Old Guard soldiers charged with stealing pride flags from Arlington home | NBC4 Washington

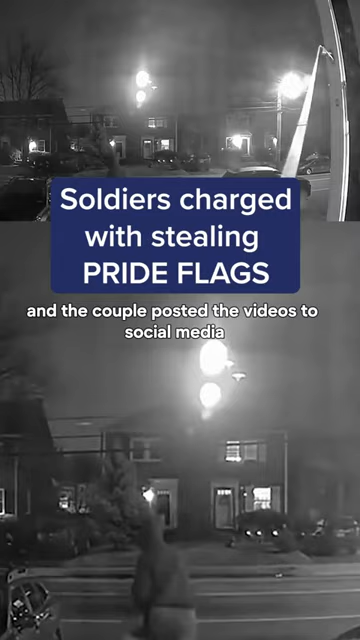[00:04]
a ring camera captured the theft and the couple posted the videos to social media in one video you can see a man in a cowboy hat tearing the flag down before running off with others in another video a man simply walks up to the front door removes the flag and walks away